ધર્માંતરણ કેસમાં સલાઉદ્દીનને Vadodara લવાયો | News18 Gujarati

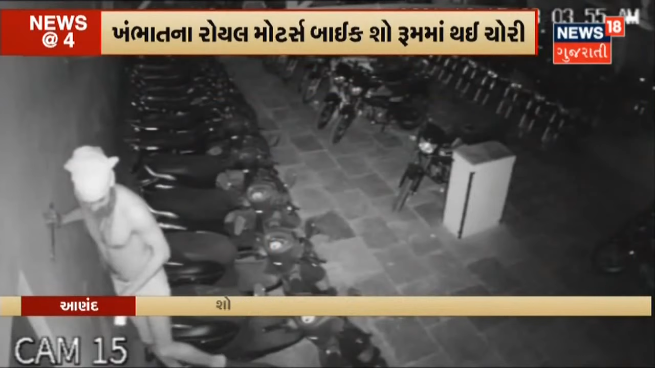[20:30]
लाख नी चूरी करी फरा थे गाँचे तसकरी नी घटना समगर सिसिटीव मा कैट थाती जुवा मले रहेचे